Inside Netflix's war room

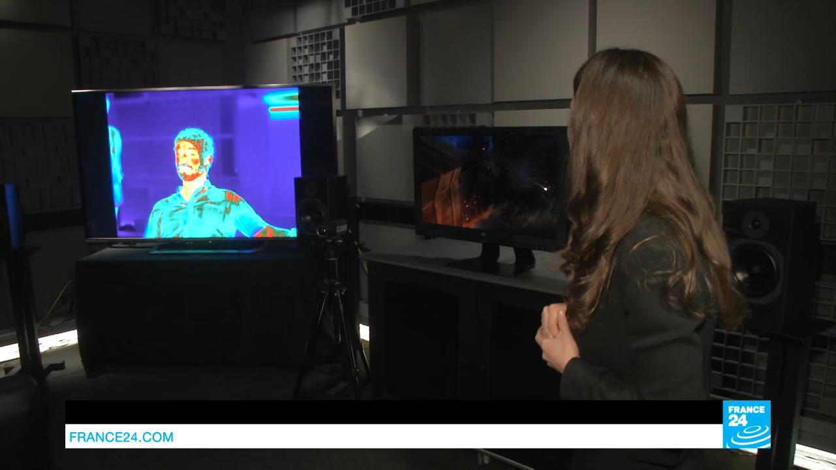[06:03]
or maybe we'll look at information about where his
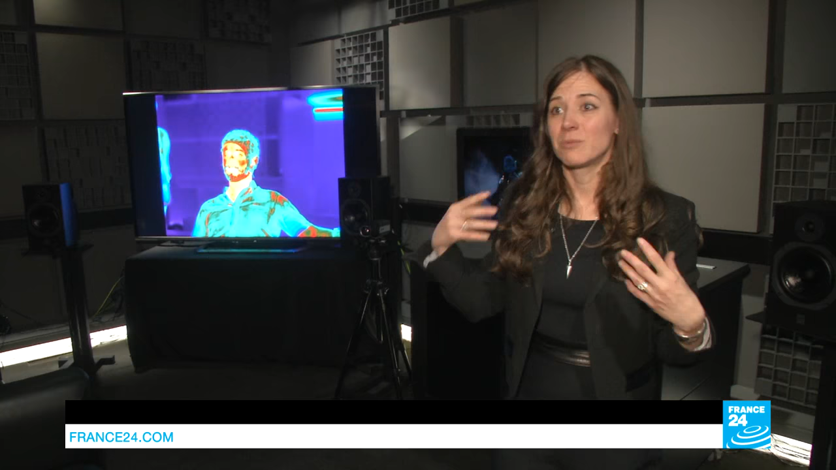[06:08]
eye is tracking or even the diameter of his pupil.